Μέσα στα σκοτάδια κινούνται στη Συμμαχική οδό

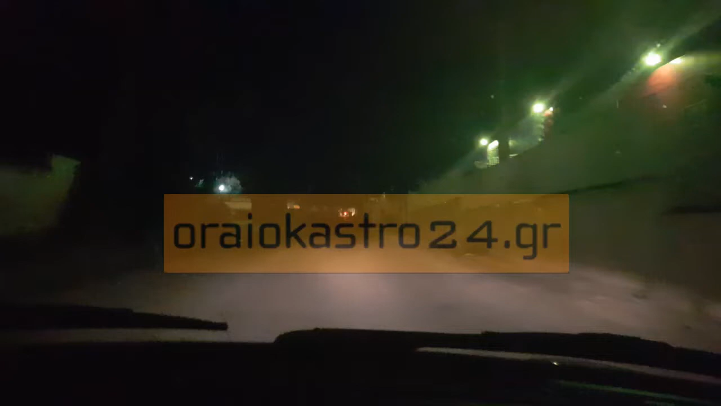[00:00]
Κινόμαστε πάνω στη συμμαχική οδό και είμαστε λίγο πιο πριν από το στρατόπεδο που έχει μεθατραπεί σε κέντρο φιλοξενίας προσφύγων, το Αναγνωστοπούλου στο Λιβατάκ. Μπροστά μας βλέπετε πρόσφυγες και μετανάστες οι οποίοι κινούνται κατευθυνόμενοι προσταϊκοί μέσα στο απόλυτο σκοτάδι. Δεν υπάρχει κανένα μα κανένας φωτισμός.